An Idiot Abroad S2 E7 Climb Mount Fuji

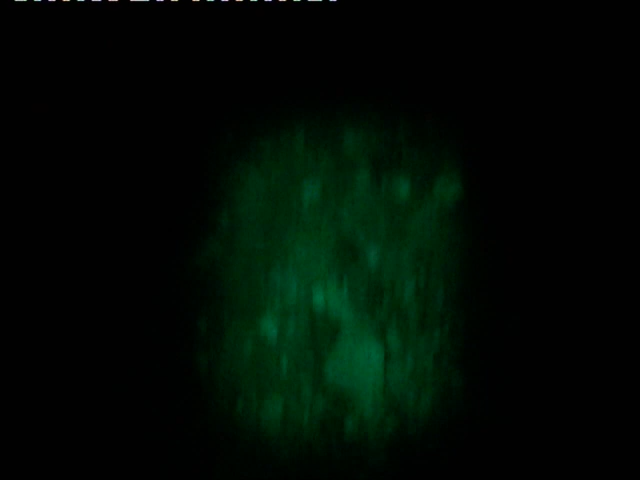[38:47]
I don't know if this is good telly, to be honest, because it's just pitch black. You can't see anything.